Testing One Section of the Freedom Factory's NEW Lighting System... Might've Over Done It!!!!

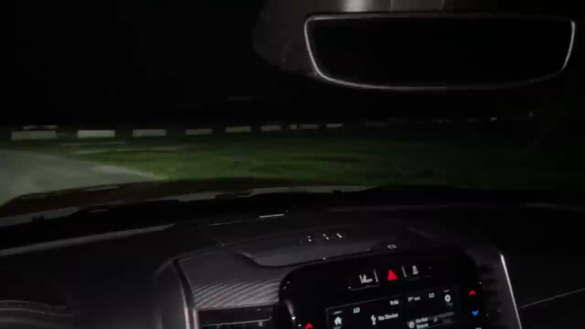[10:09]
All right. Looks like they got one of the poles' visor down now.